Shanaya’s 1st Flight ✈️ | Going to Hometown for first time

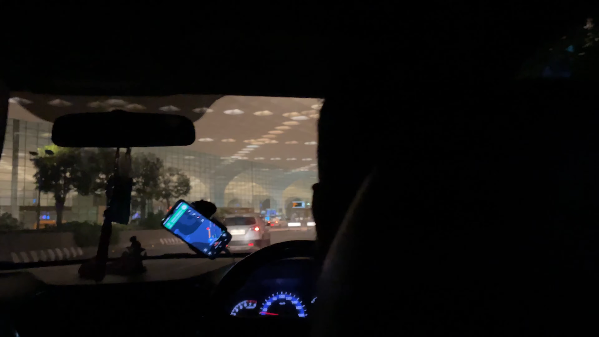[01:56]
गाइज हम लोग पहुंच गए एयरपोर्ट, और एयरपोर्ट पे आप भीड़ देखो, पूरा एयरपोर्ट इज फुल। हमें लगा हम लोग ही इतना अर्ली फ्लाइट है, पर काफ़ी लोग अर्ली फ्लाइट लेके जा रहे हैं।